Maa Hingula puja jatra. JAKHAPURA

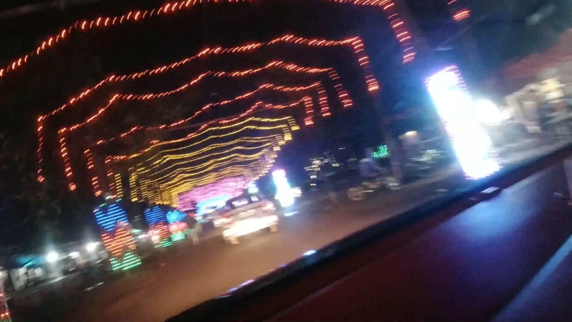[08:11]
हां आ ए देखंतु केमती लाइट जलची आज दे फंगा काली जब लोग होबे ना ना बरसा लाउ आज भी लोग ना बरसा रते असे